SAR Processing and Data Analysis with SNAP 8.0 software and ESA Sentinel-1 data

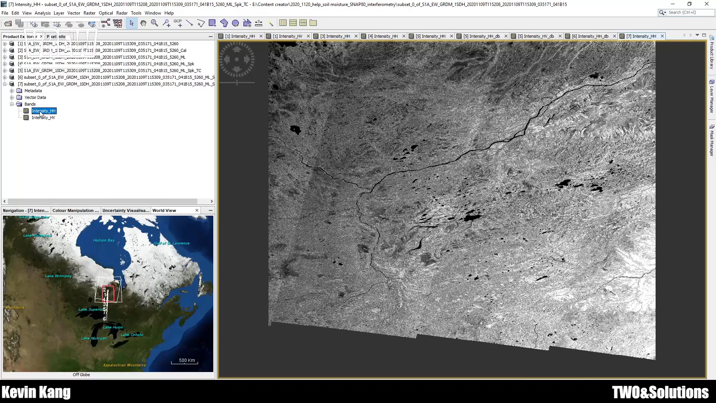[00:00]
I think this light linear picture is not collected yet.
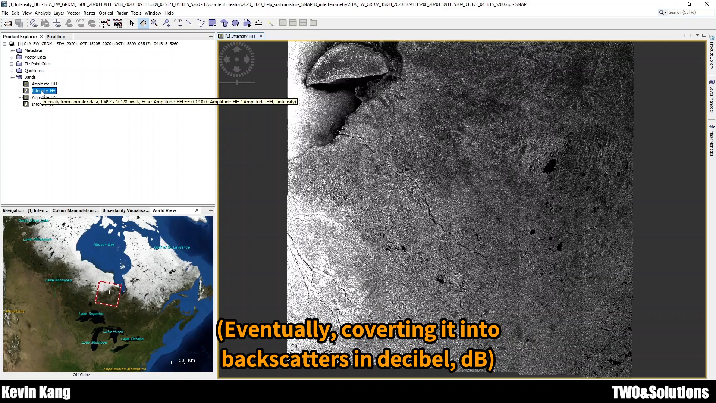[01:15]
Backscaling value in decibels, we need intensive HH, not amplitude.
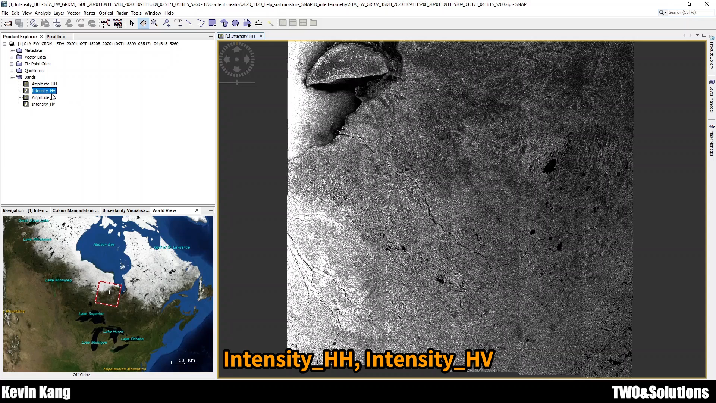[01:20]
This is important.
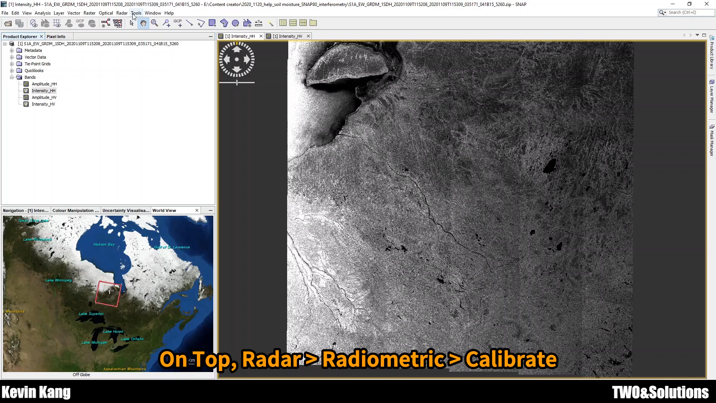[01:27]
So, go to the tab on the radar, Radiomatic,
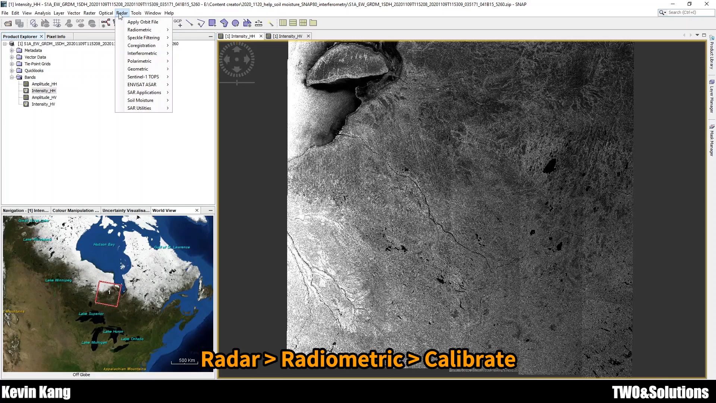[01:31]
and please click Calibration.
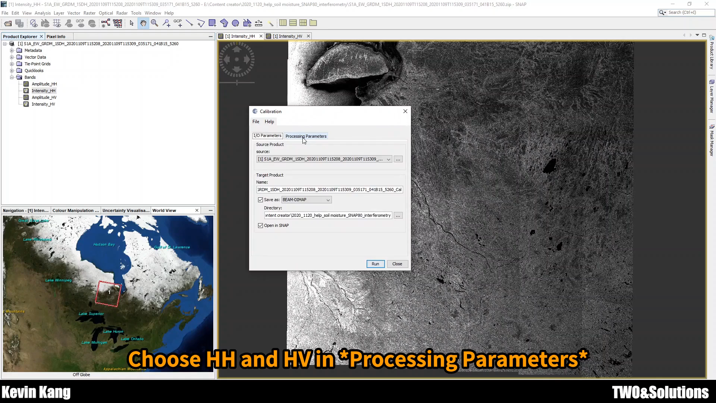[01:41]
and choose the two polarization. Source, Target, so which format do you like to save as? and click.
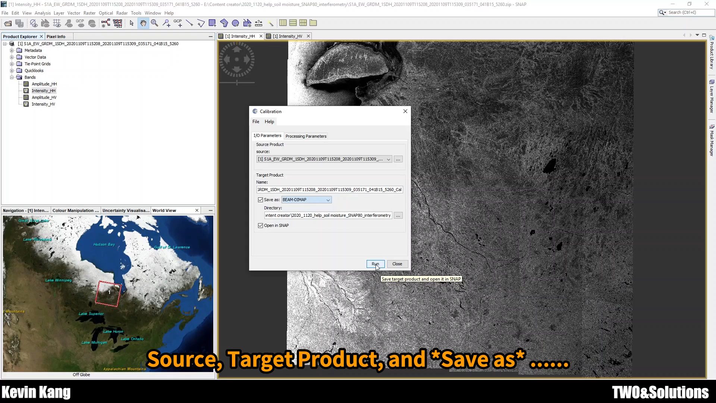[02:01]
Because maybe
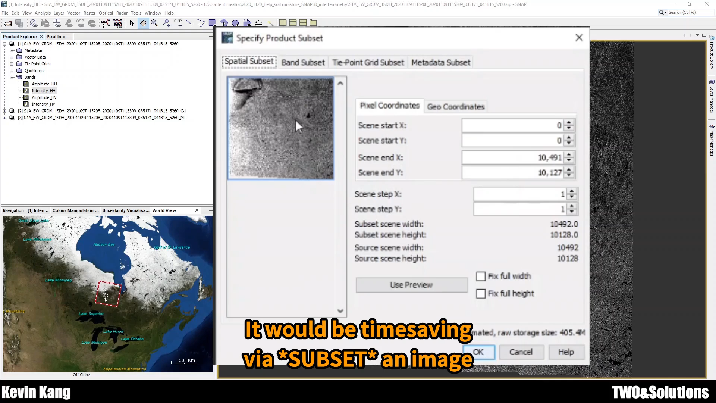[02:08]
it'll be helpful to reducing processing time. But it's up to you. So, the next step, we go to speckle noise removal.
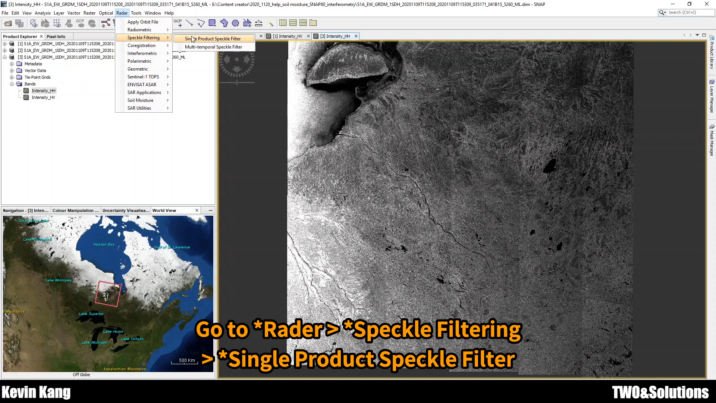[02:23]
Speckle filtering, and single, single reduced speckle filter. I think most popular users use Refine Li.
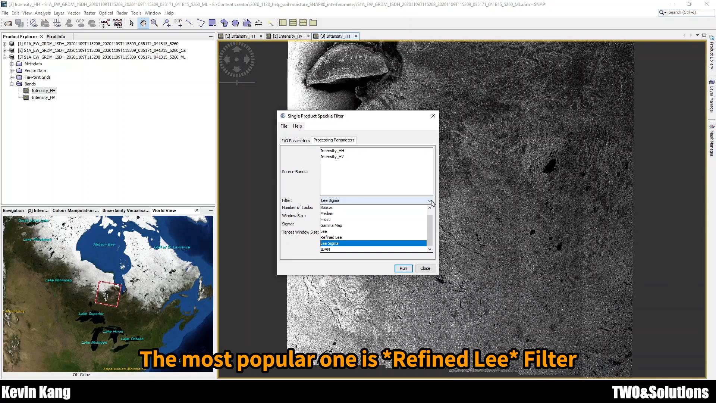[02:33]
This step, I think the most important on
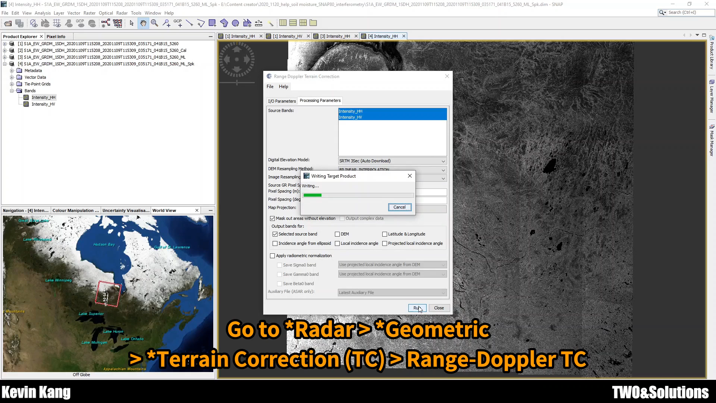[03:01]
pre-processing is called Terrain. Terrain Correction. Terrain Correction. So, Terrain Correction with the Digital Elevation Model.
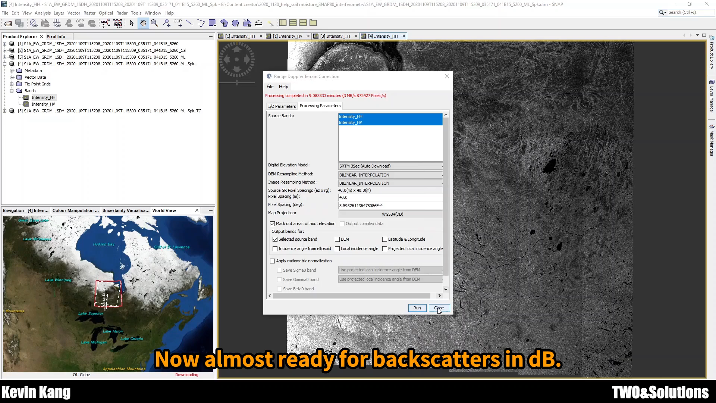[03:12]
A value in the decibels called the backscattering. So, what do we need?
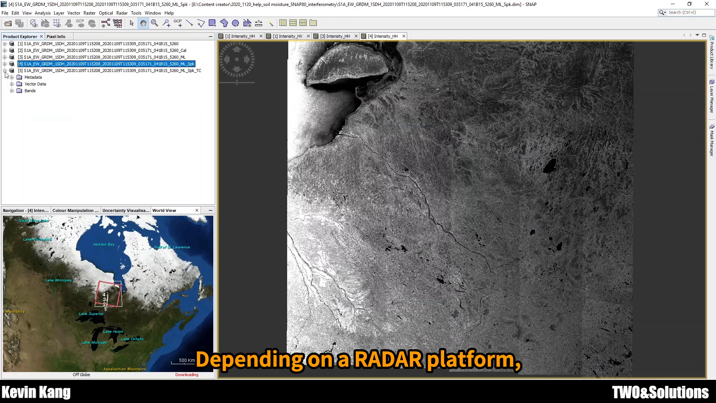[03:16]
So, what do we need? So, depend on the radar platform.
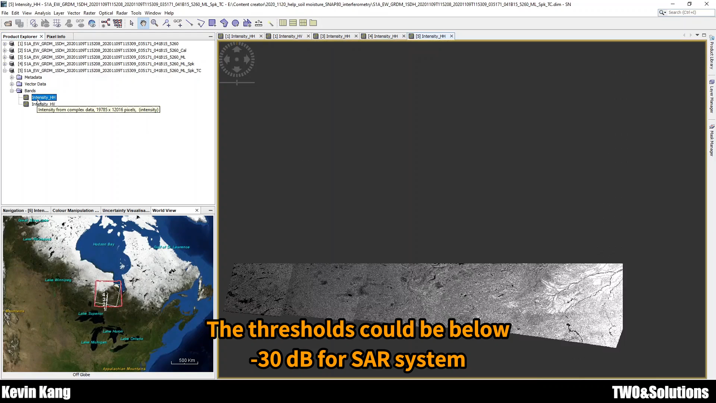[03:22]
I think the stress hold minus 32 or less is the, like,
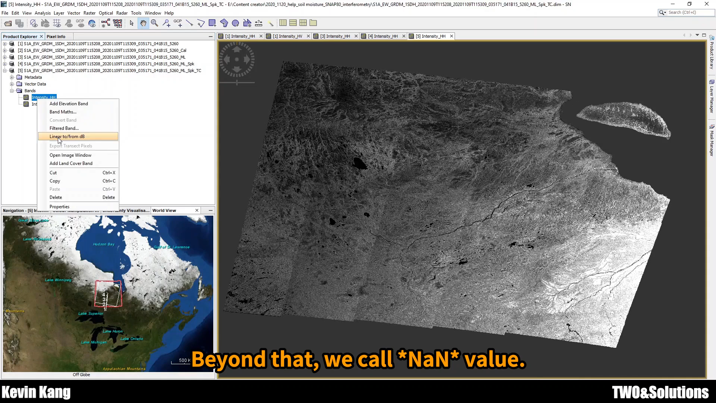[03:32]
NAN. So, non-value. It's meaning above minus 32, for example. I don't remember exactly.
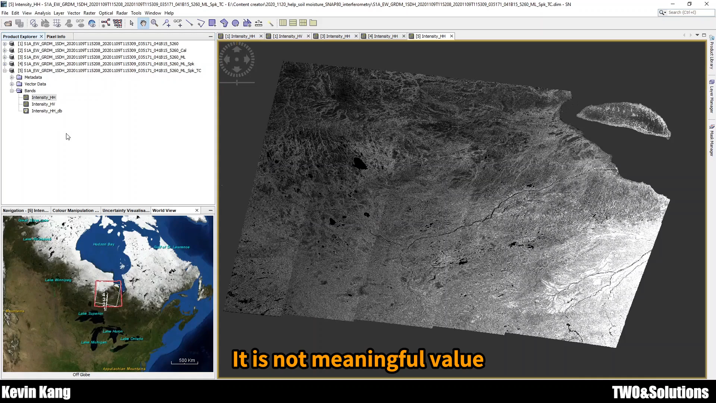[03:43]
It's meaningful. It's not meaningful value.
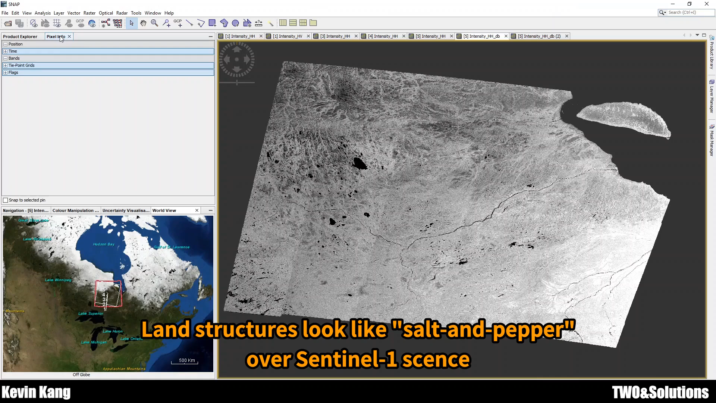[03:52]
But, here, like the salt and pepper structure, probably backscattering in dB close to 5,
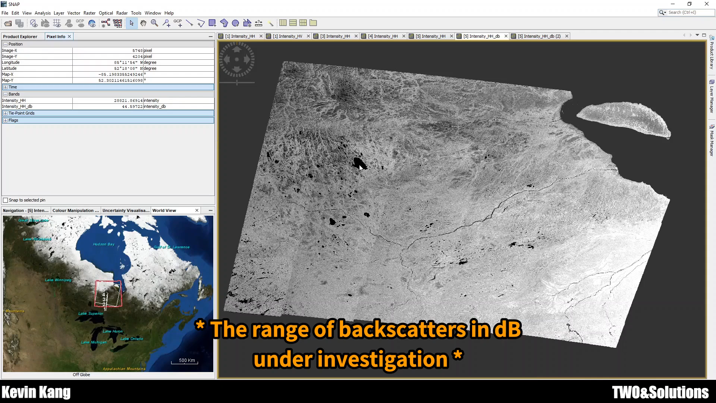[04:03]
between 5 decibels and minus 10 decibels.
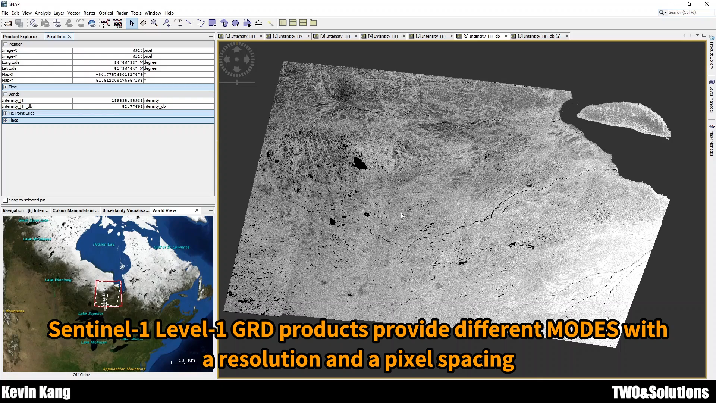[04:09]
Actually, spatial resolution of a radar image and pixel spacing is completely different, as these figures indicate.
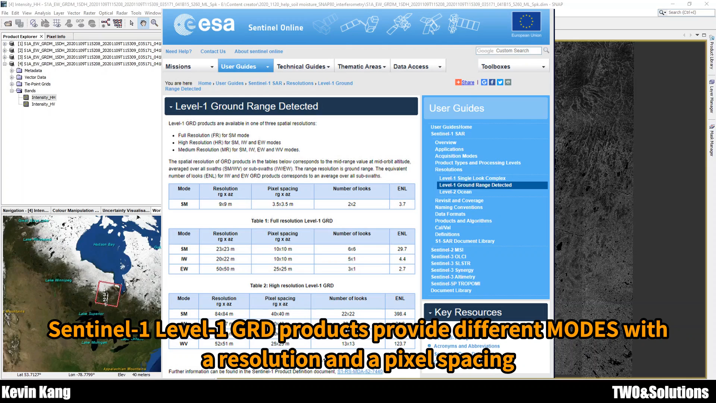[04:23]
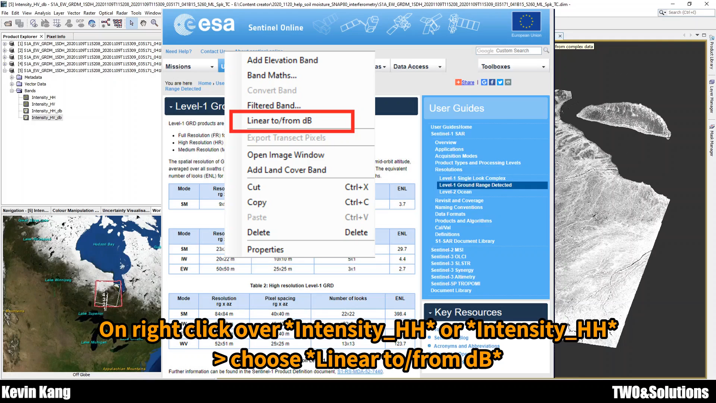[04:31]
Convert the band intensity HH into the decibels. Yes. Here it is.
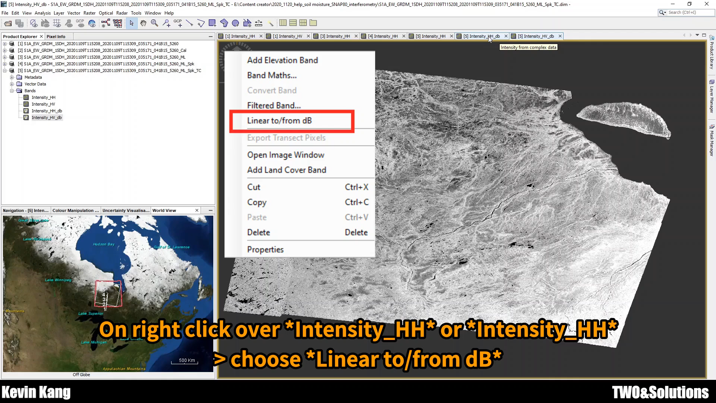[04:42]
HH and HV looks like a difference,
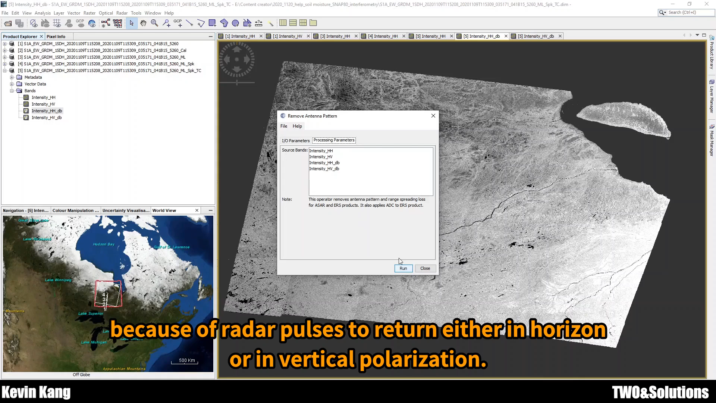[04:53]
because the emitting radar first horizontal polarization.